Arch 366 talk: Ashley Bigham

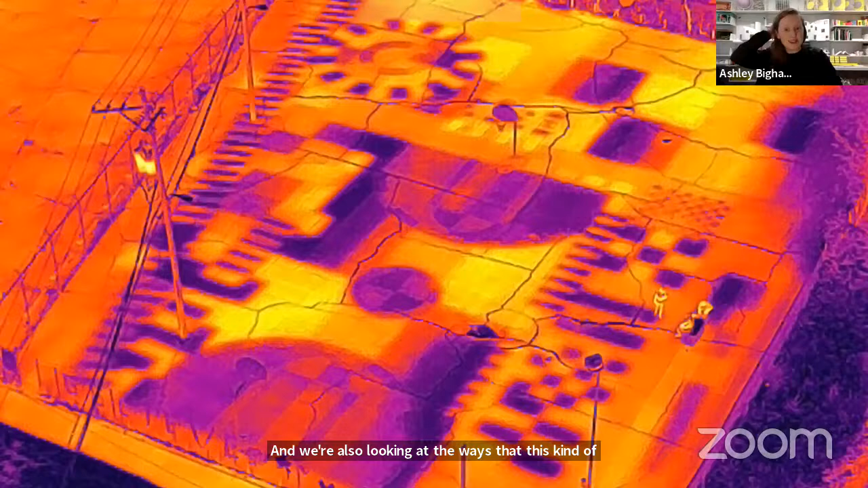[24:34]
We're looking here at heat islands and thermal
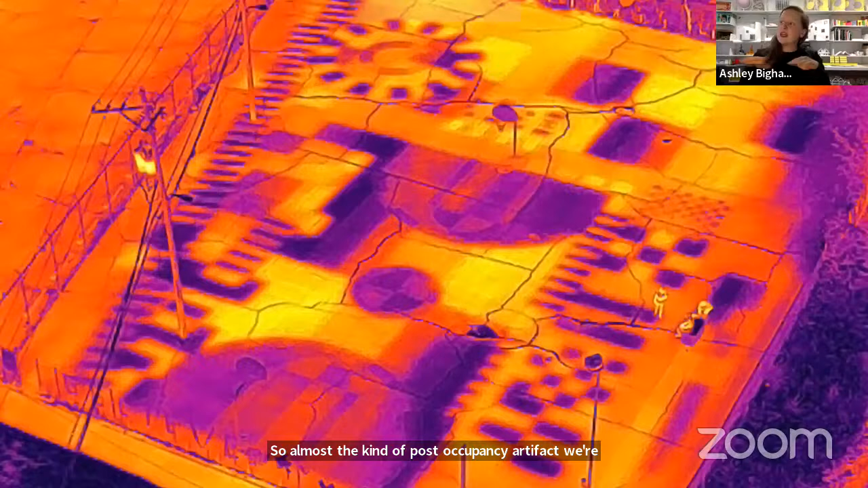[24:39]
scanning of the site to kind of see what the impact is beyond just the kind of color and graphic.